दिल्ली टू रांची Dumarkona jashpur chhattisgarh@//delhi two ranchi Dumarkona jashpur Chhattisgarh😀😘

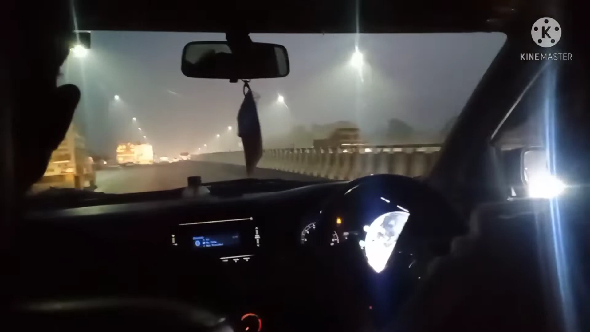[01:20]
आप लोग देख सकते हो कितना अभी लाइट की प्रकाश बस दिख रहा है और बाद बाकी अंधेरा अंधेरा। मजा आएगा आज के ब्लॉग में। कुछ खाए भी नहीं यार,